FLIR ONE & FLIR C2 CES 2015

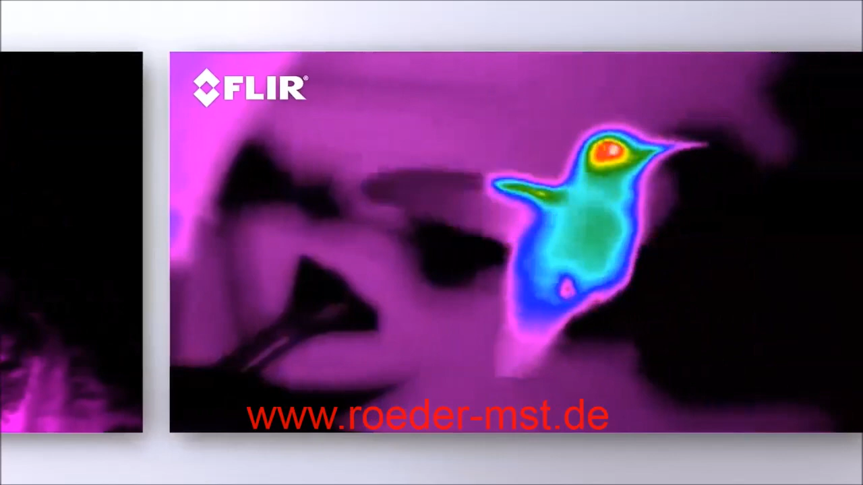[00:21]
Products today feature technologies from FLIR that enhance the world's sixth sense. On the thermal side we've got two new products that we're introducing.